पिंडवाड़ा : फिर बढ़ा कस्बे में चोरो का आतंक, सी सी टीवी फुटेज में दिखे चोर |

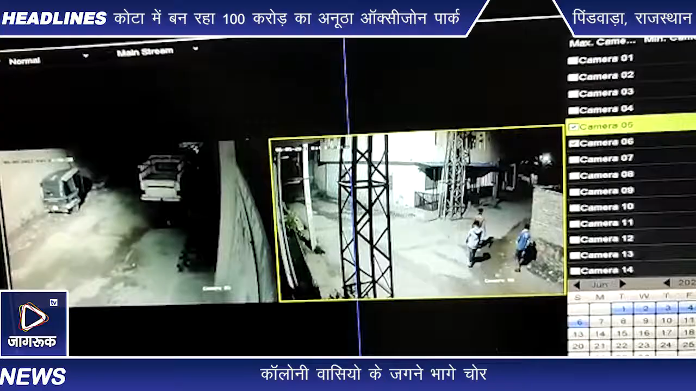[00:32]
तब ही मकान मालिक ने अवाज दी तब भाग कड़े हुए सोमवार को सीसी टीवी फुटेज विवेका नन संस्थान में देखा तब मालुम हुआ कि चार लोग रेकी करते रात्री को करीब बारा बज़े देखे